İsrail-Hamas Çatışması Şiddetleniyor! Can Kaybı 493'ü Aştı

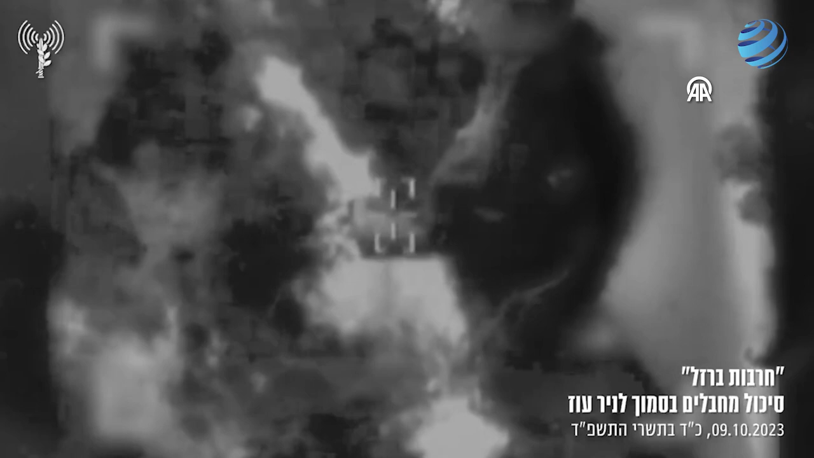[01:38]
אויב מבצע ירי על אזרחים, אנחנו בקשר טלפוניים האזרחים בבתים שמדווחים על הירי עליהם,
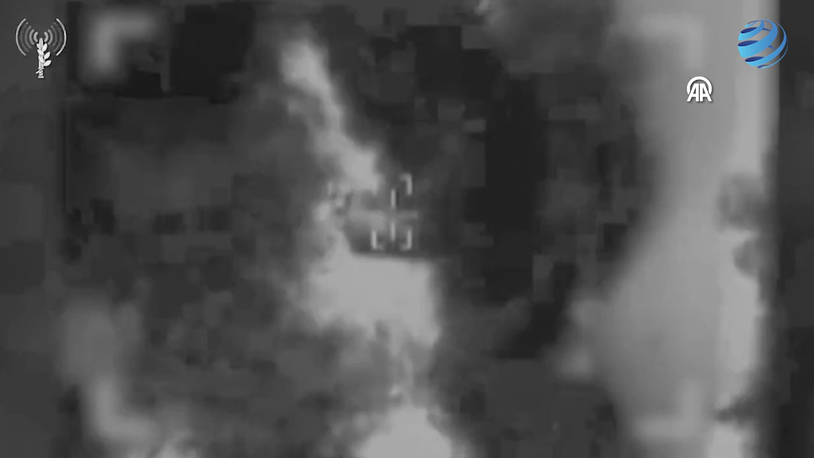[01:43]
גם אנחנו רואים את הרשף של הירי של האויב,
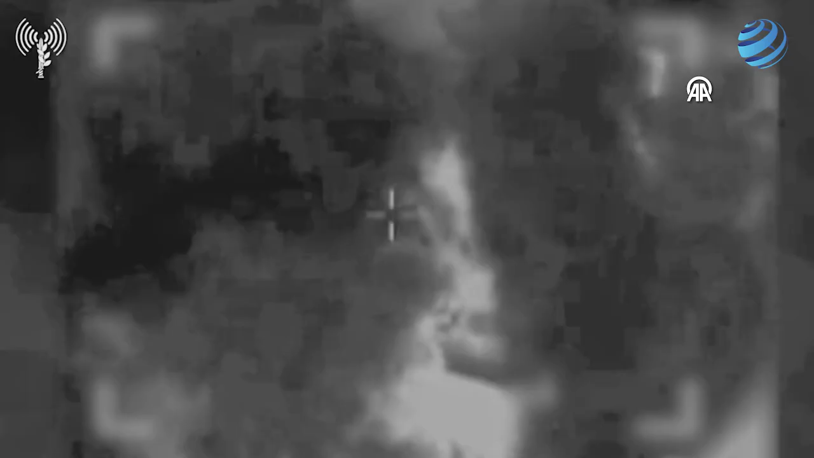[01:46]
כרגע אנחנו רואים את הירי מתבצע, הולך לבצע על האויב.